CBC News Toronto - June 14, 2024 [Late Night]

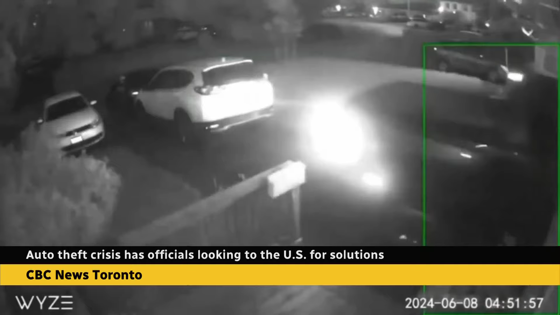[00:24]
Video circulating social media shows car thieves in Brampton backing a truck out of a driveway. It happened last week around 5 in the morning. The thieves ramming the pickup into another car parked behind it in order to get free. Within 30 seconds, the family in the home race out screaming. Some of them chase on foot as the thieves speed off. I have seen that video and I have to tell you, it's, you know,